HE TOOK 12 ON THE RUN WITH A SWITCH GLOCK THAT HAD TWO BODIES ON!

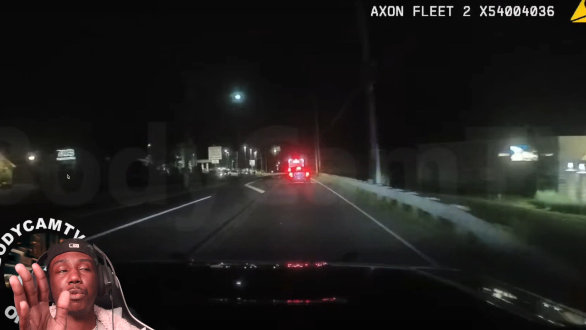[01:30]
If that's all you got charged with, bro, you should have no reason to run right now. You're tripping. No visible 7. It's a gray Volvo. Two occupants. He instantly got loose. He knew what it was. 38. They're containing Volvo. They're not stopping. I believe by 7-4. Reason for the stop is... On his ass.
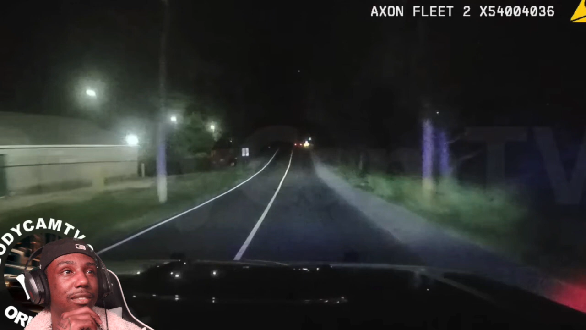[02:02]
We got to chase now, boys. Wait, bucket that seatbelt, boys, when they go down. Better control. Oh, they did it like that.